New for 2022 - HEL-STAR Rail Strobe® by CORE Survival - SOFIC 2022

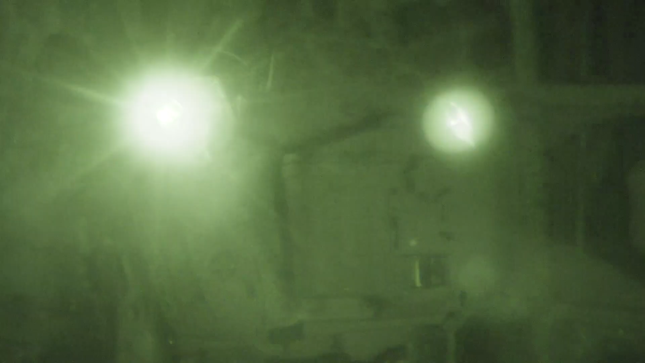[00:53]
The left side as a right-handed shooter, this is the way I'll wear it. All I do is I reach up with my non-firing hand, I can turn the strobe on. So in mode one would be my dim setting and then slide it up to two would be my brighter flash setting.
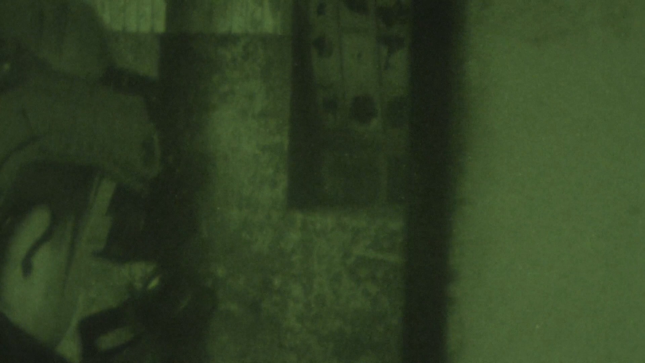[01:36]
either an Anvis or a Binvis system that can then plug into the rail link for power. So everything runs off of one battery box, you have one power solution, so you no longer have to worry about whatever the accessory is, what's the battery life on it.